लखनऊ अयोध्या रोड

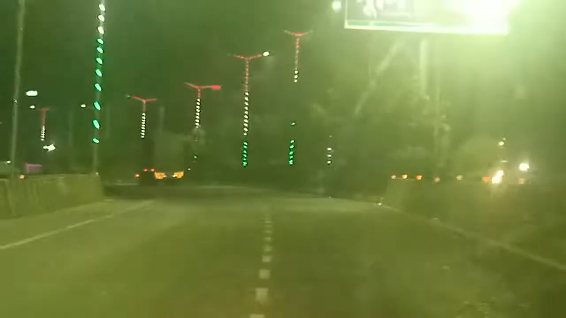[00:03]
देख रहे हैं, काफी अच्छी सड़क है। चमक रही है रात में लगभग 12-12 बजे भी। और आपको बता दें यही सड़क अयोध्या जाती है लखनऊ से।